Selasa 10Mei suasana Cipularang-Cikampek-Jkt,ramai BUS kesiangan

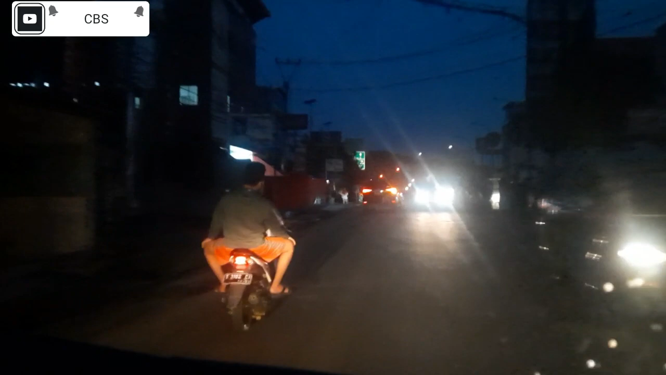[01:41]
Cikalong Wetan, via jalur pinggir nontol. Masih ada angkutan umum, dan antaranya mikrobus Elep. Kalau ke kanan itu ke Cikampek.